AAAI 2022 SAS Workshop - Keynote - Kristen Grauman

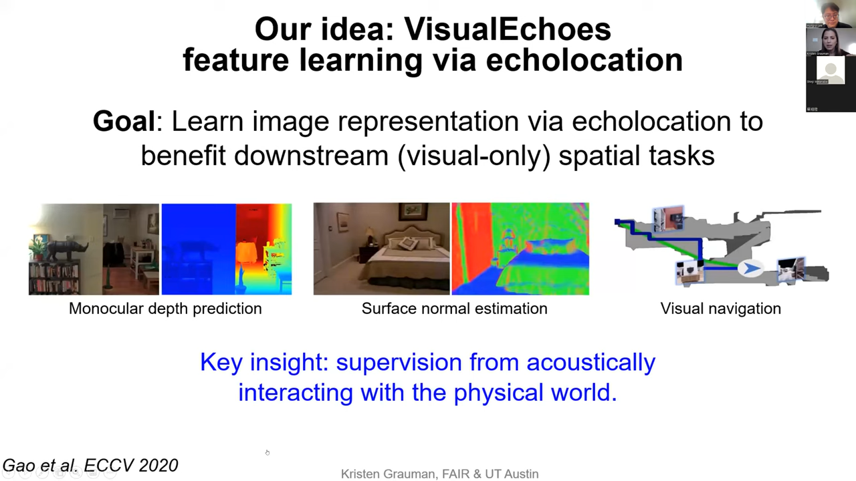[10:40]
Just like that character did, you know, hitting and then receiving echoes, we're going to interact with the physical world and listen to the results in order to learn a self-supervised representation. All right, and we're going to call this visual echoes, and I'm going to make use of the sound spaces platform I had just mentioned to get training data. So here we are looking at a 3D environment on the left from a top-down view.
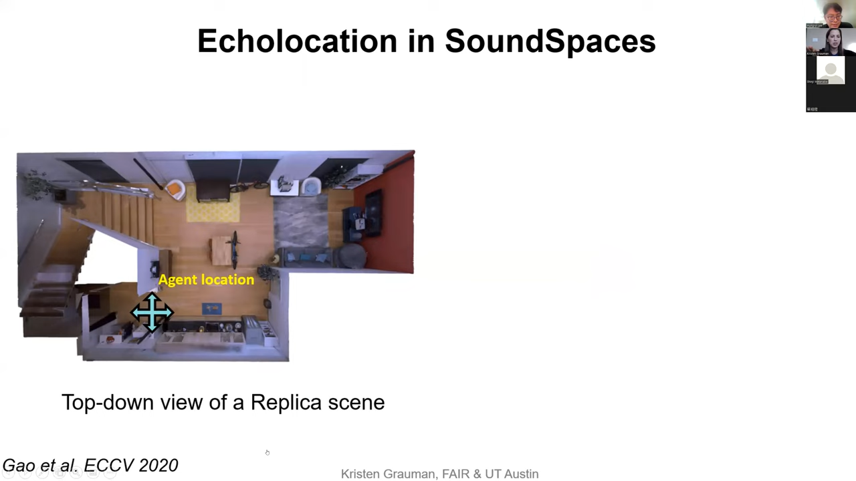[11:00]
So remember, you can have any camera view you want in here, just place the camera and render it that way. But now suppose we generate training data where we place the camera at various positions and various orientations. So if we look at that crosshair on the left, say we're standing there and looking out towards that door, and we can record both the RGB, the depth, and the echoes. So as we emit a frequency sweep and then listen to the results, in the left ear and the right ear, we'll get the resulting spectrograms for the echoes.